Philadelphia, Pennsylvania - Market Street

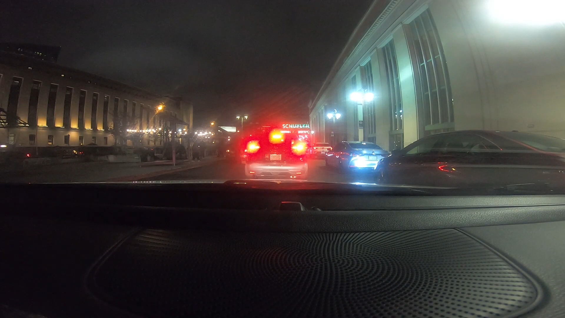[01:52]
The hell is going on out here? Very busy tonight.
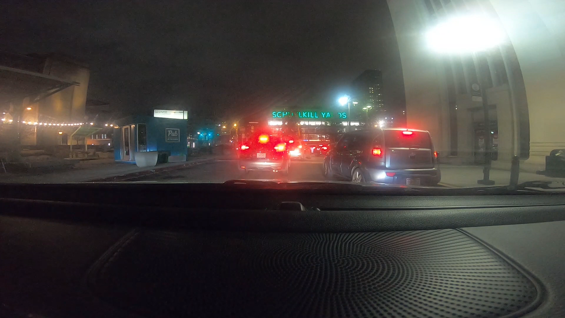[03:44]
Philadelphia does have a lot of traffic, as you see. Traffic.
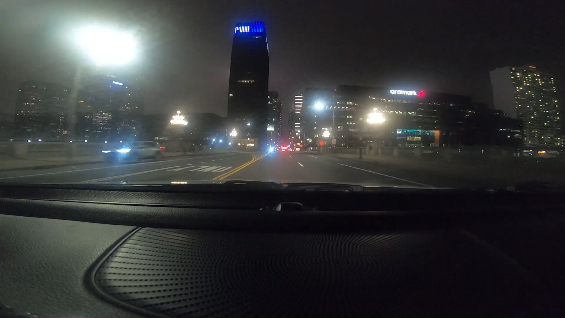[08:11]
Street. This is Market Street right now, as you see. Had an eastward direction.
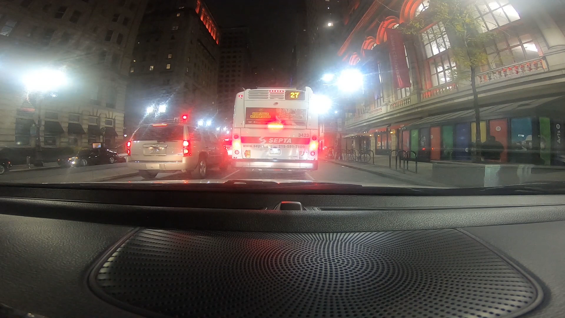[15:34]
Got a clock up there, the yellow and black clock.